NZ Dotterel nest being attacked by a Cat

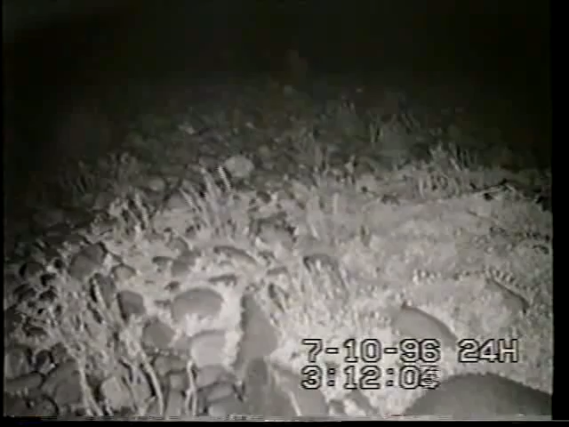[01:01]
In this time-lapse sequence, the video camera is monitoring an adult banded doteral, sitting on a nest of three eggs.
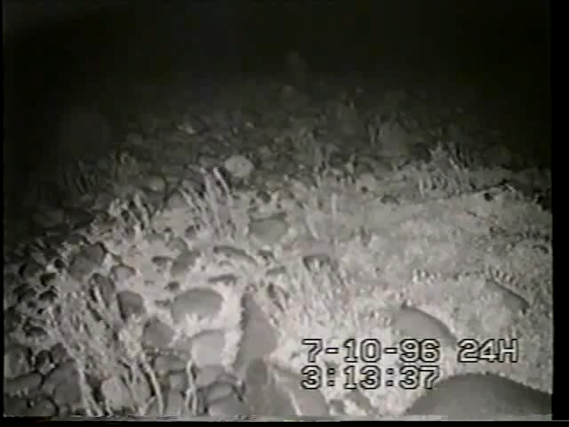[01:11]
The adult leaves the nest, apparently unaware a cat is approaching the nest. The cat goes to the nest and sniffs at the eggs, but appears to be distracted by something behind the camera.
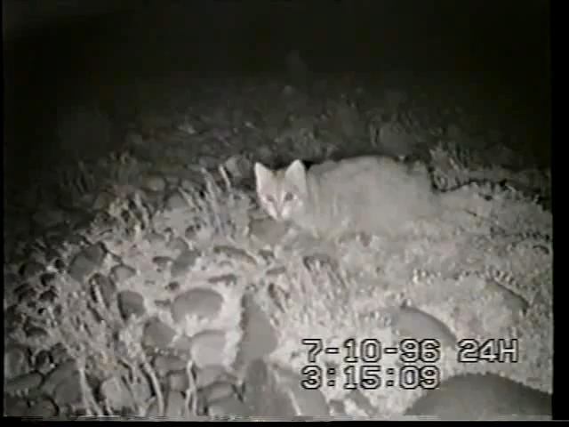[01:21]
The cat moves out of shot briefly, where it catches the adult doteral. It then returns to the nest with the bird and kills it. After killing the bird, the cat begins eating the eggs in the nest. When it has eaten all three eggs, the cat returns to the dead adult and eats that.